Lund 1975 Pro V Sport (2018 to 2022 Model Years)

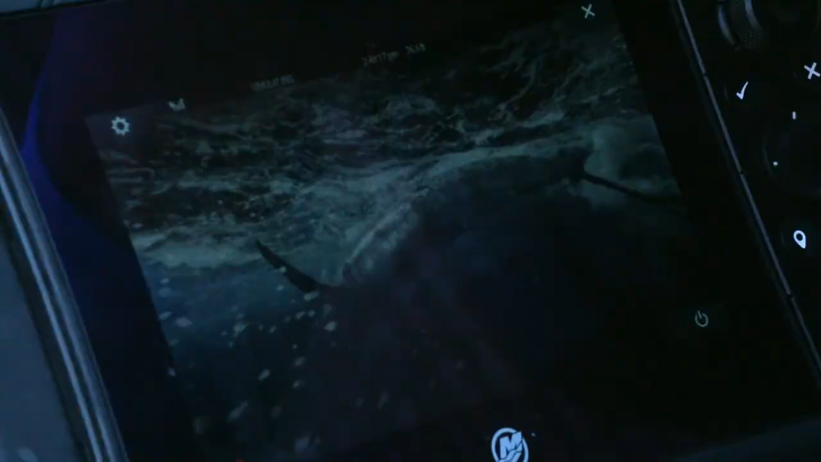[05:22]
All I have to do is hit a button and it becomes a second sonar unit.